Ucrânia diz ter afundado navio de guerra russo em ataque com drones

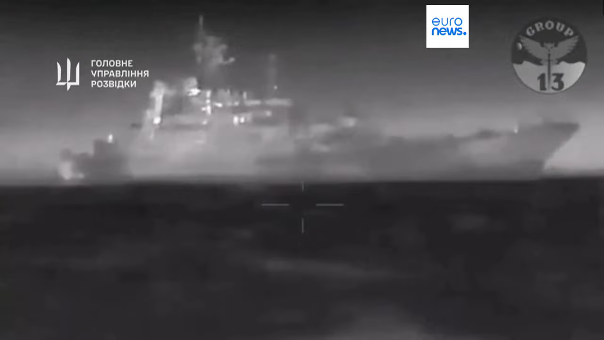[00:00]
A Ucrânia afirma ter afundado mais um navio de guerra russo no Mar Negro.
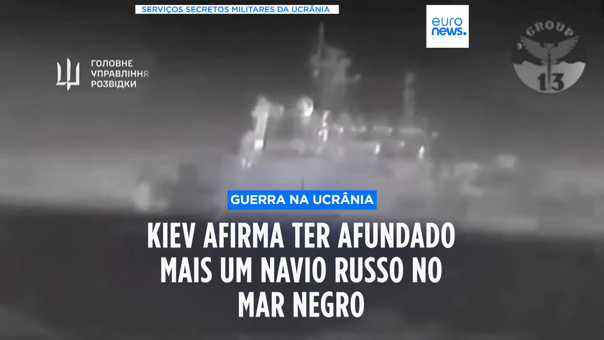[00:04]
De acordo com os militares ucranianos, o navio Cesar Kunikov afundou perto de Alupka, no sul da Crimeia.
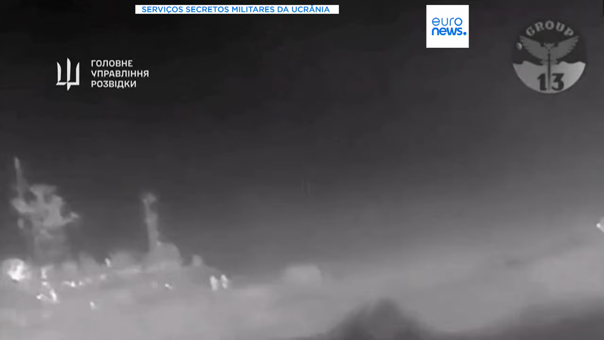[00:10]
Um vídeo publicado pela Ucrânia mostra uma grande nuvem de fumo a sobrevoar a embarcação.